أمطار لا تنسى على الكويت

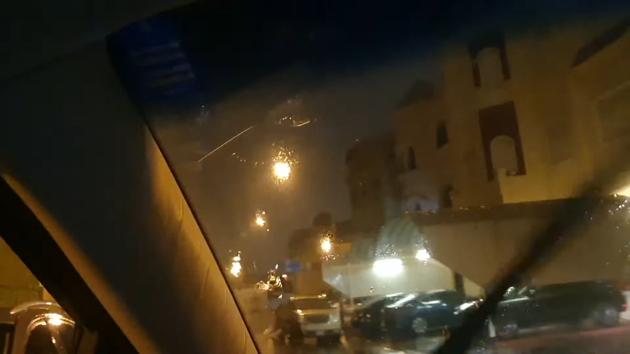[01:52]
نزول من السيارة للمسجد كان يعني نزول عاصف، كأنك داخل يعني دش.